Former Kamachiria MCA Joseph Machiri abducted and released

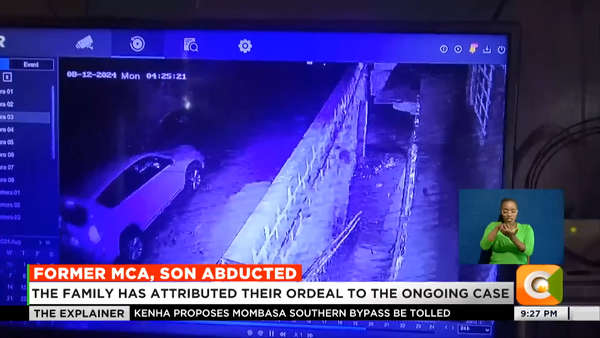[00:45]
This CCTV footage captured on Sunday night at the
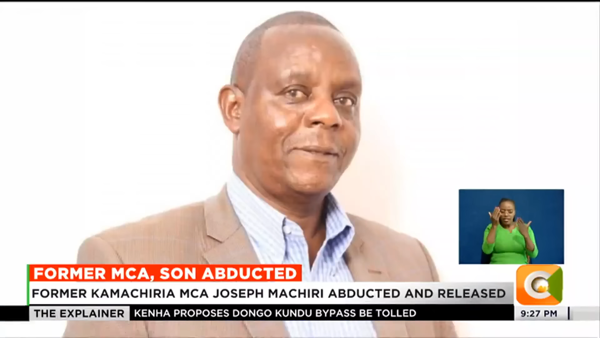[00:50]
home of former Kamasharia MCA Joseph Mashiri captures a white car outside the homestead. Three men are then seen walking next to the car.
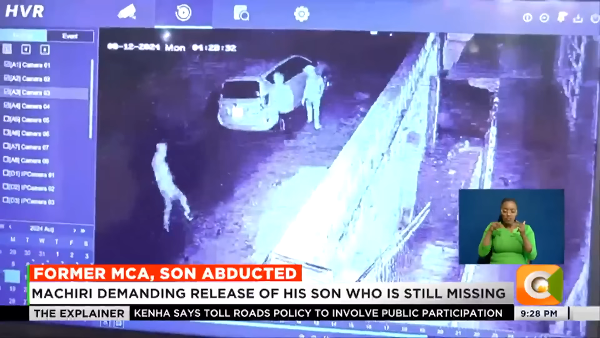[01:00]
Four minutes later, six heavily armed men with masks break into the home of Mashiri.